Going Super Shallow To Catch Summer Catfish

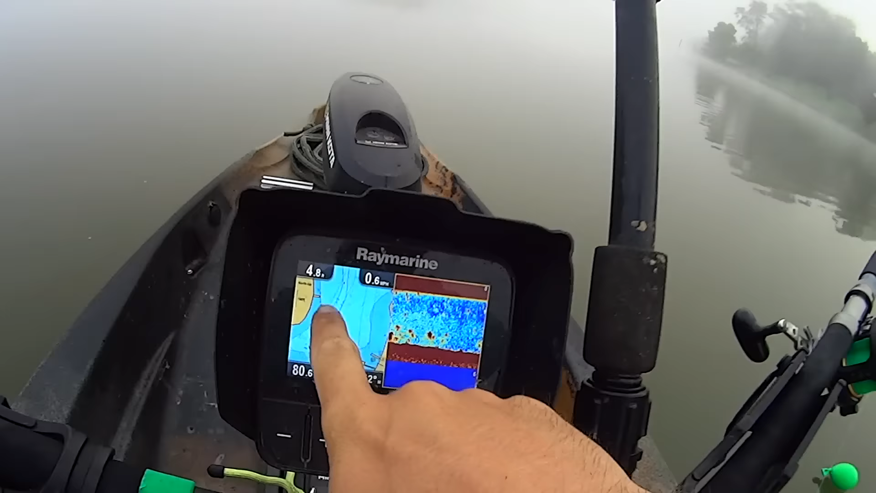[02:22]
way out right now I'm in 4.8 feet here and this creek will get you know progressively deeper as I make my way on out but I've got my bait